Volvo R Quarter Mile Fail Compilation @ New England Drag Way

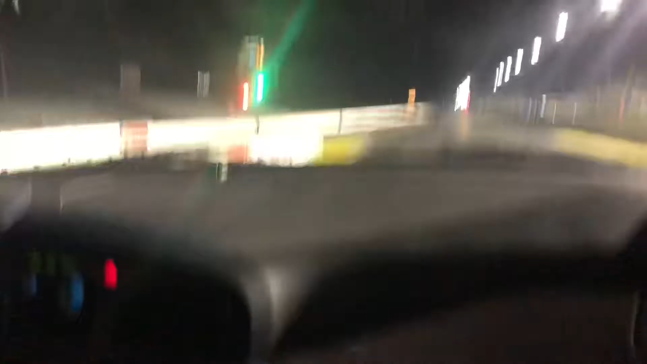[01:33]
I'm on the left. Ow! It was better with tracking control on.